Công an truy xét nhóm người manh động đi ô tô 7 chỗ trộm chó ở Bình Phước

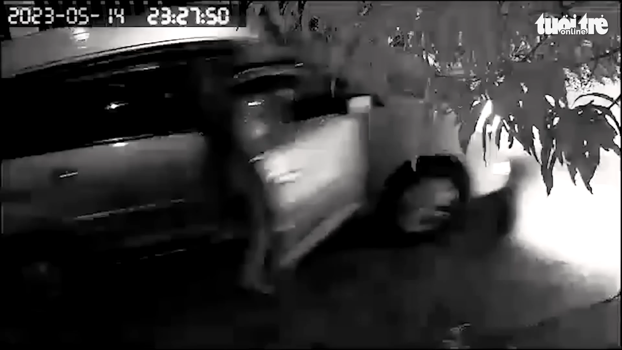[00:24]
Toàn bộ sự việc chỉ diễn ra trong vòng khoảng hơn 20 giây và được camera an ninh nhà dân ghi lại.